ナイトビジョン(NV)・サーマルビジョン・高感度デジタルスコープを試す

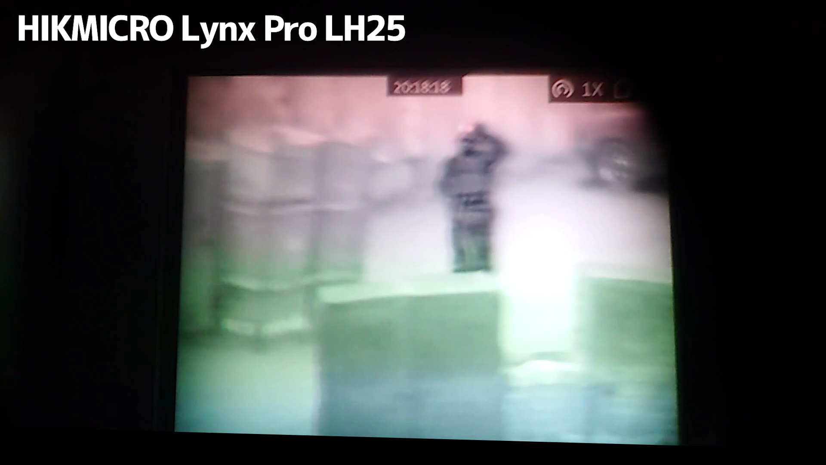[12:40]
この感じなんですがこれかなり遠いですねこれかなり遠いですね
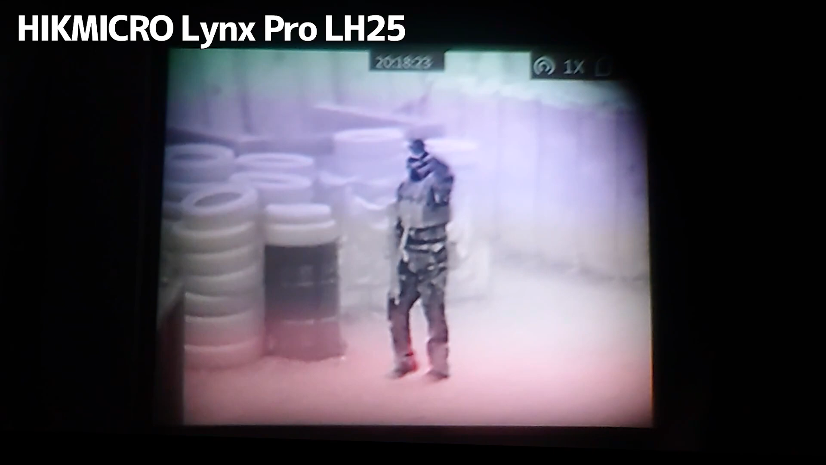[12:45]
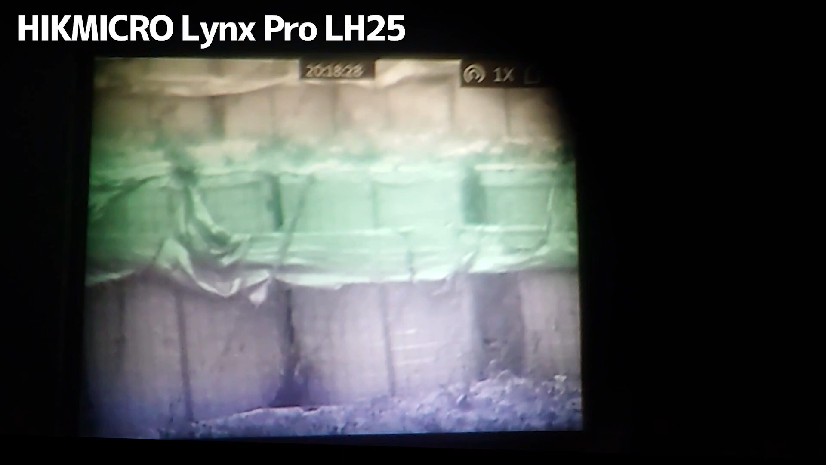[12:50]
そこの障害物上のね画面の上の方だとまあだいたい30mとか奥の車まででだいたい30mぐらいですかね車の上に見えますねそうですね車の奥に今人がいたのも見えましたね
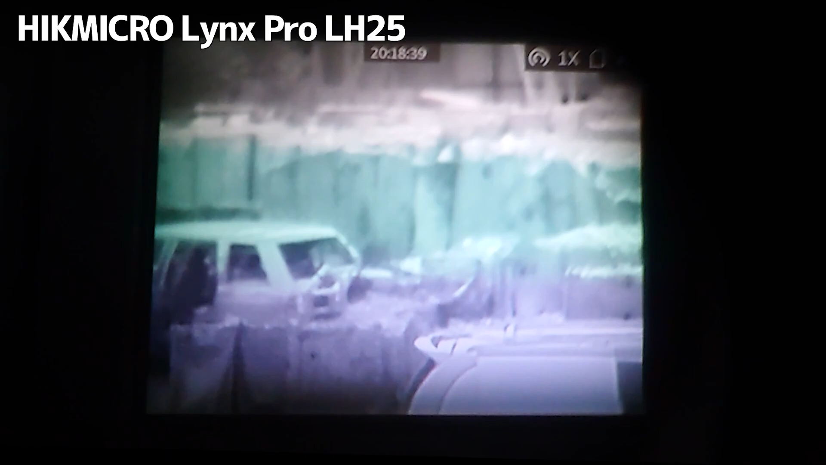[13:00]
あ、いますねしっかり人が映っているのが分かりますこれで60mを離れているそうですね一番奥まで行くとだいたい60mぐらいかなって感じですねこんな感じでしっかりと見ることができます
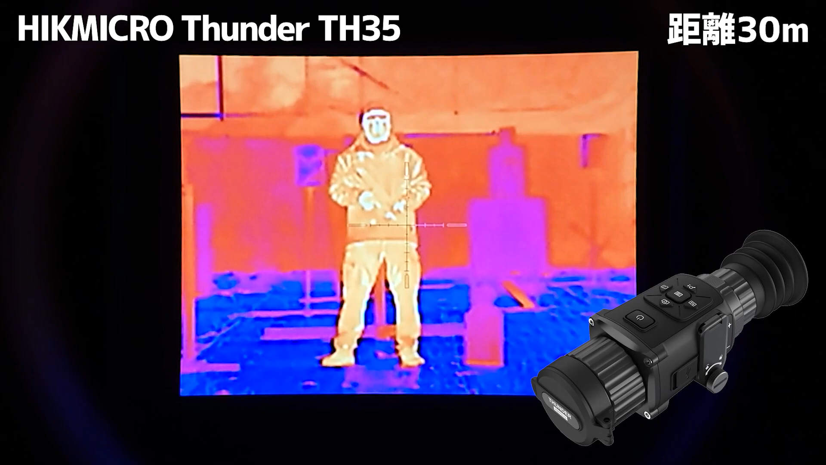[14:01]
はいそれでは今回はねハイクマイクロのサンダーを使ってシューティングレンジで撮影してます今30メーターに立っているんですがどんな感じでしょう
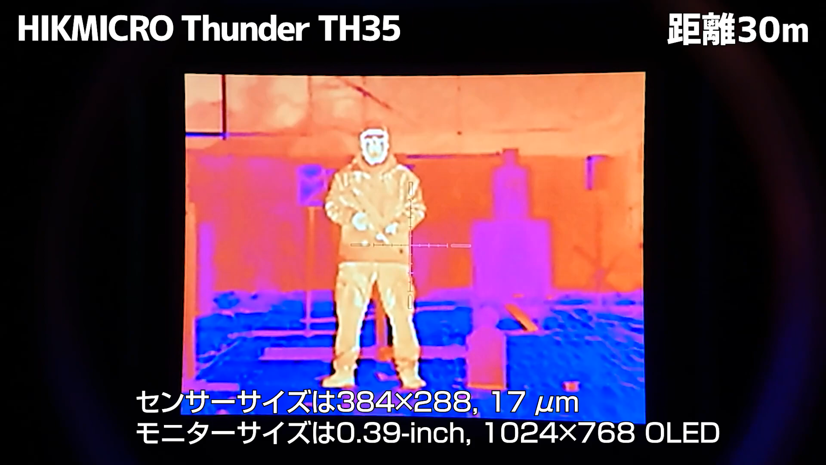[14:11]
かしっかりね映っているかと思いますそして今ねライフルを持った状態で立っているんですけどライフル持っていることまでね分かるんじゃないかなと思いますね
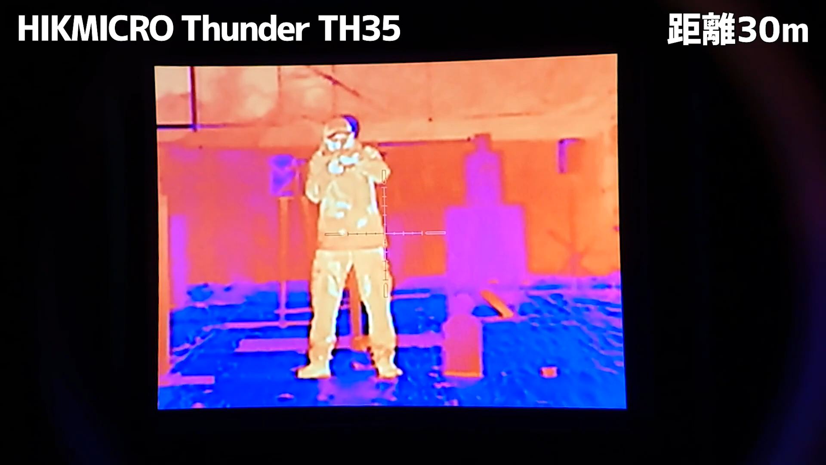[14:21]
実際に構えたりしているとこんな感じです動くとこんな感じですはいそしてこのサンダーにもね4つのモードがありますので徐々に徐々に切り替えながらいきたいと思います
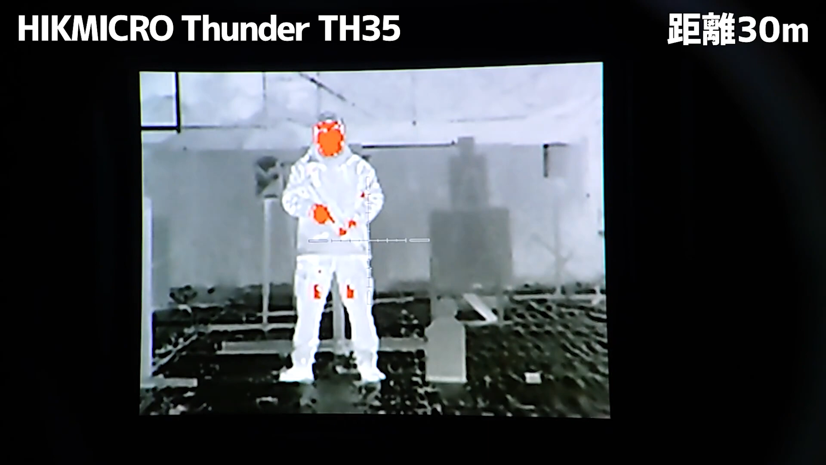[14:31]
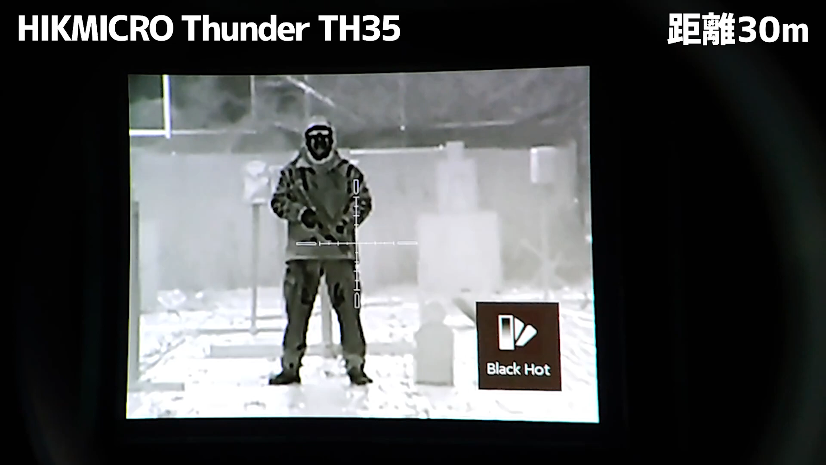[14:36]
まあ切り替えていくとね右下にモードが一瞬映るんで分かるかなと思います4種類切り替えることができますねこんな感じです
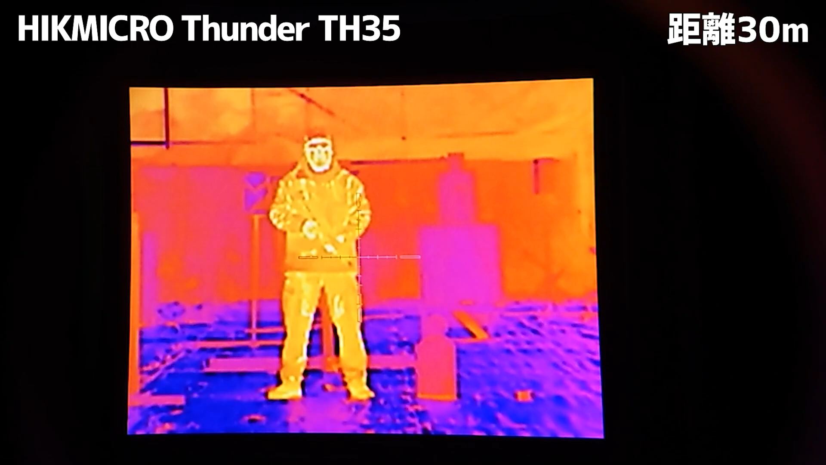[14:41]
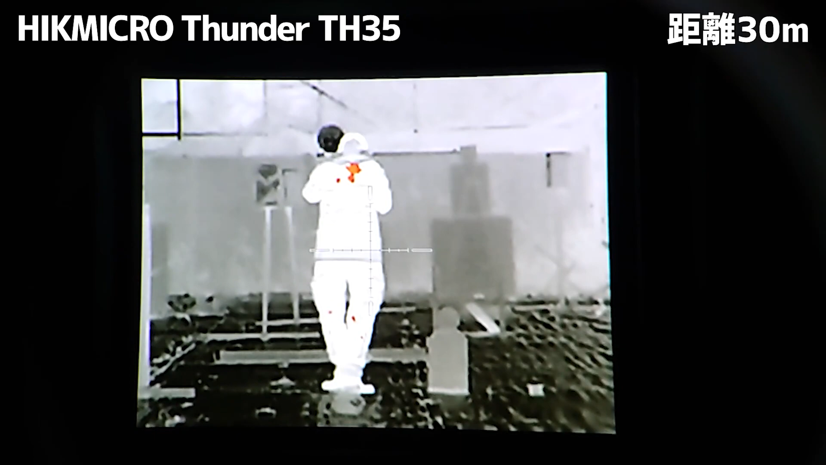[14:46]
一瞬回ってみたりしてねこんな感じで動きもしっかり分かるかなと思います
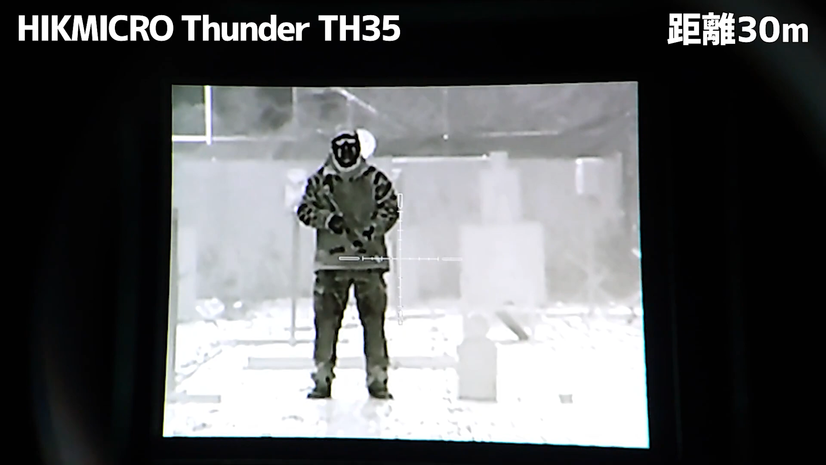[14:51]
そしてね中央にレティクルがしっかり表示されているのも確認できるかと思いますやっぱりねしっかりと銃に乗っけて
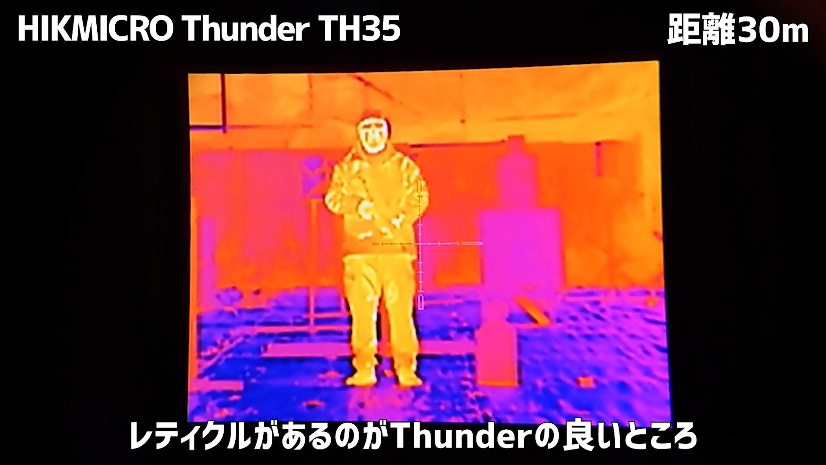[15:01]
使うことを前提とされてますのでレティクルがついて狙いも定められるという形ですね
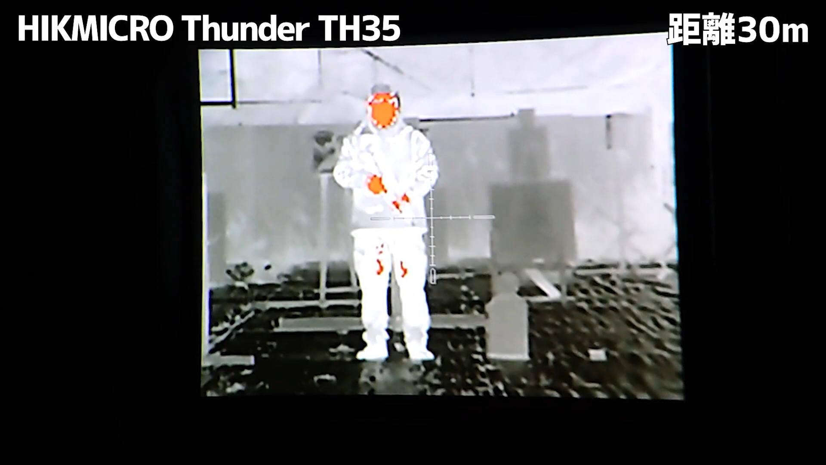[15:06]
もうこれ非常に使いやすいですよねもちろんレティクルの調整もできるようになってますさあどうでしょう
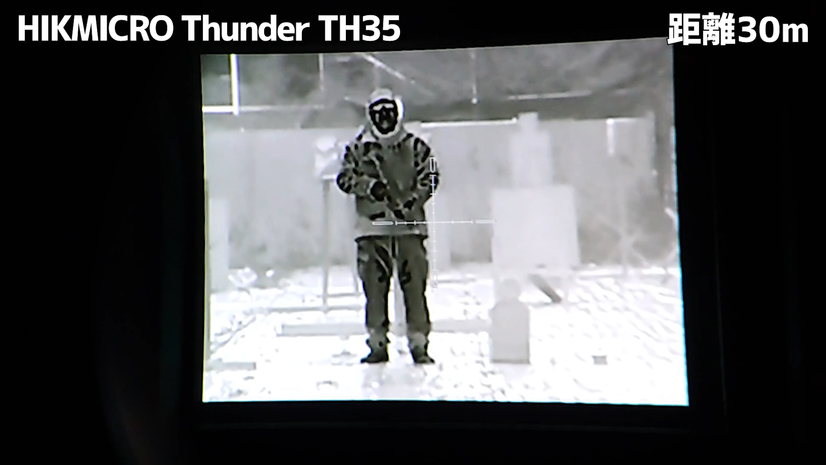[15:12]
皆さん動き分かりましたちょっと近づいていってみましょうか30メーターから今25メーター
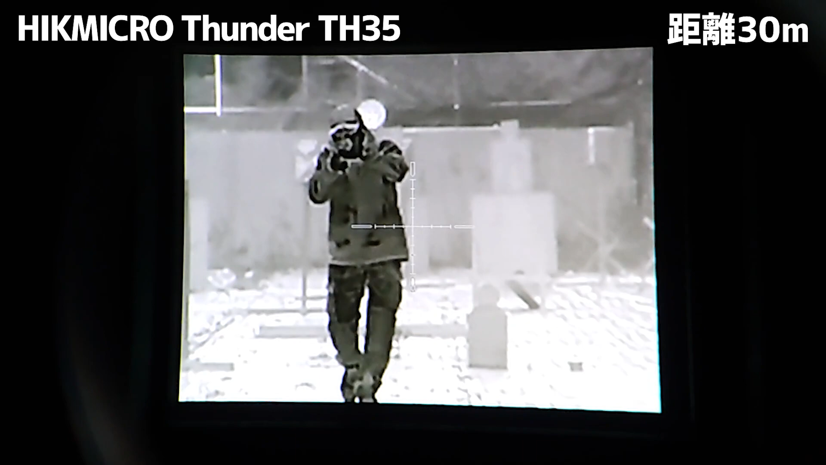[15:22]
20メーターこんな感じですね動きしっかり分かるかと思います
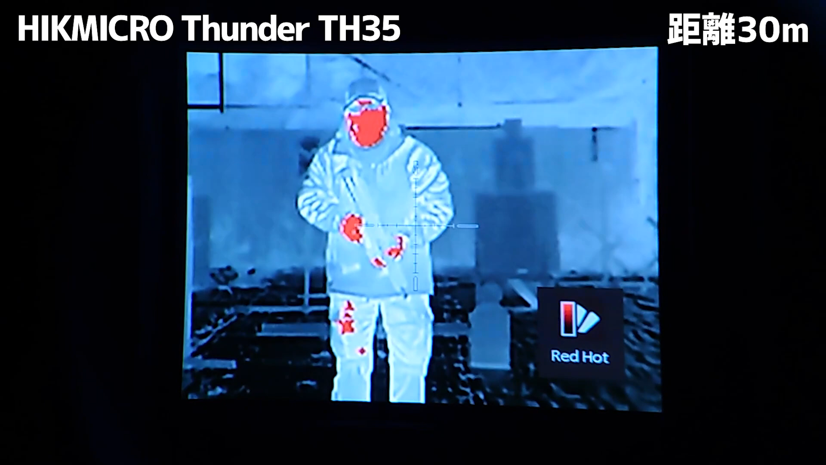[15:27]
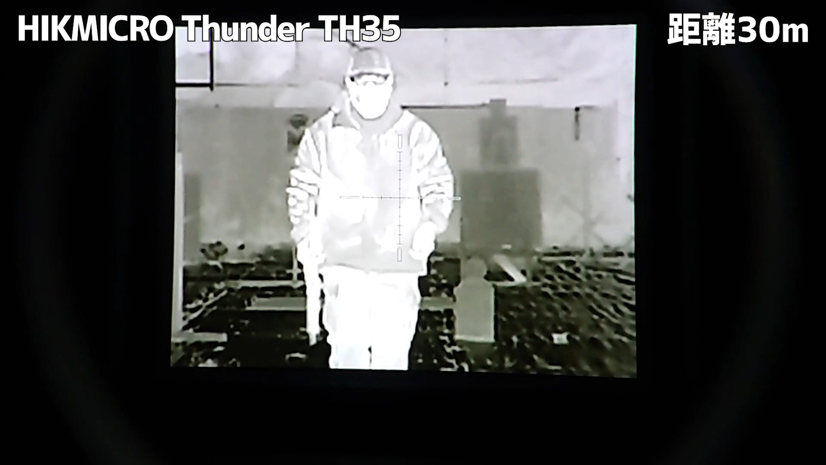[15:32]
こちらのサンダーには内蔵メモリに録画することができます今回
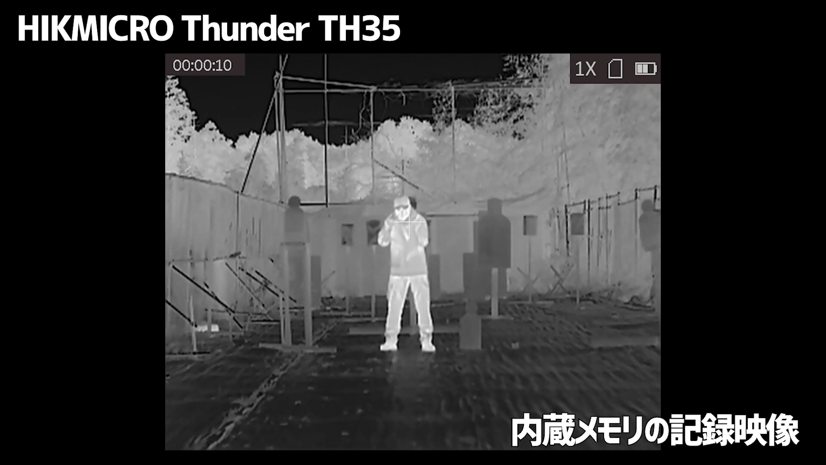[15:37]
のこの映像もそちらで録画をしてパソコンから出してきた映像になります
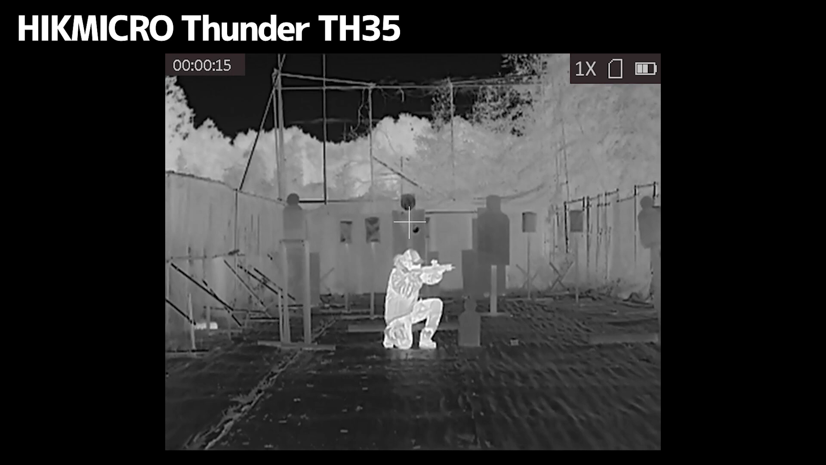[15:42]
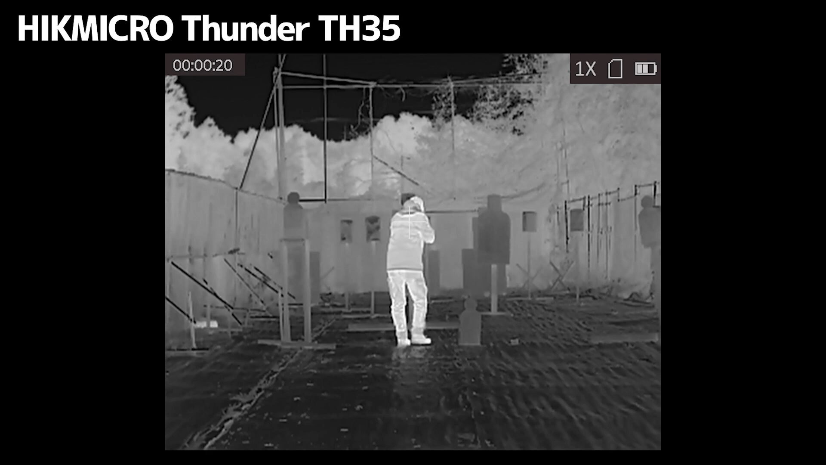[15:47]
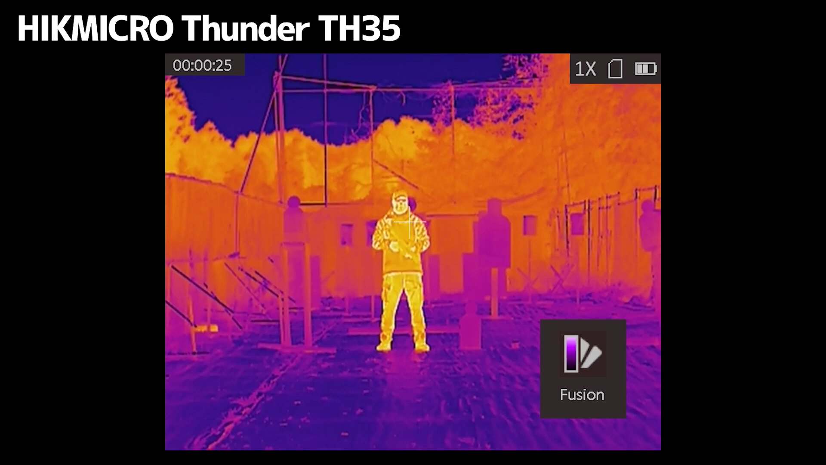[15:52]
こちらのサンダーモードが4つありますホワイトホットブラックホットそしてフュージョン
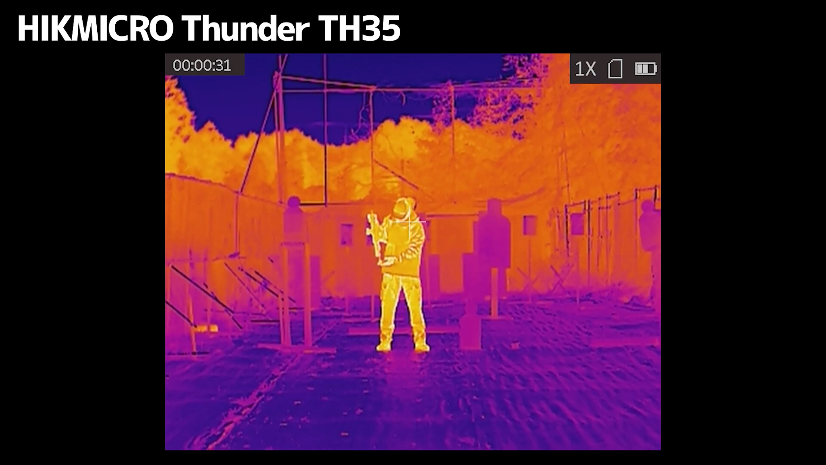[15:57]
レッドホットこちらの4種類に切り替えることができます
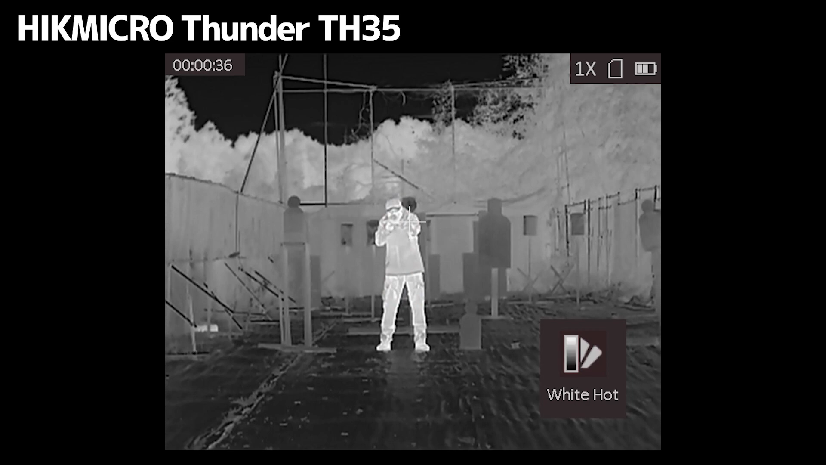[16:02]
そしてズーム機能も付いてますズーム機能を使うにはズ
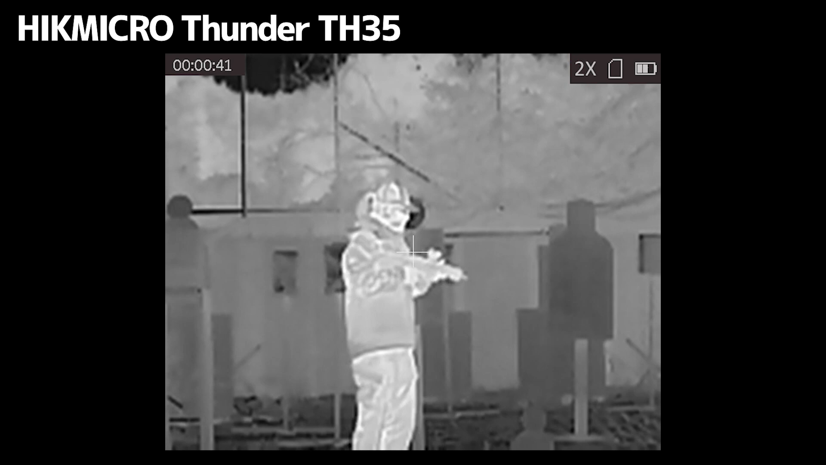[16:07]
ームボタンねこれを押すたびに1倍から2倍、4倍、
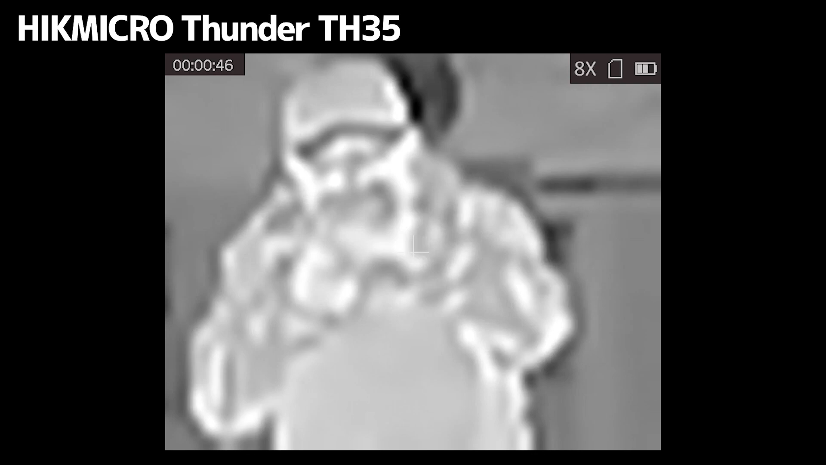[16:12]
8倍そして8倍の時に押すと1倍に戻るという形でズーム機能も付いてます